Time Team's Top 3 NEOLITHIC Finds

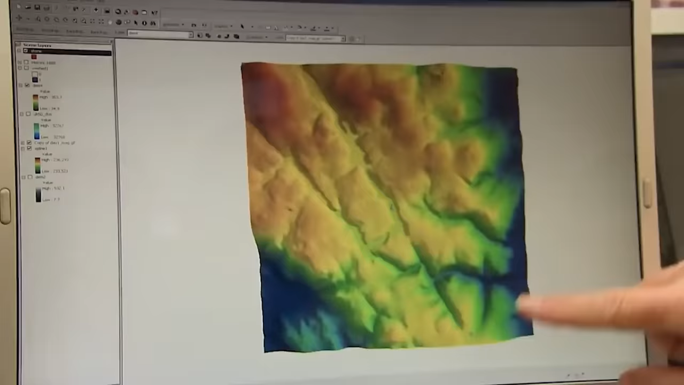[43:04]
This 3D model shows the landscape setting really well, doesn't it?